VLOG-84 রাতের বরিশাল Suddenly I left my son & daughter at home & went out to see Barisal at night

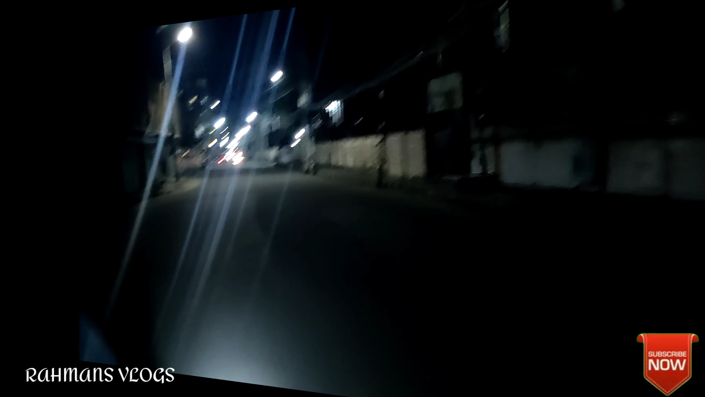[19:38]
সরকার নিয়ম করছে জন্য সমস্ত দোকানপাট বন্ধ, রাস্তা ক্লিয়ার, মানুষজন নাই, কিছু কিছু লোক আছে যারা ঠিক 10টার পরে একটু রাস্তায় এক ঘন্টা রিক্সে ঘুরে দেখেন অন্যরকম মজা।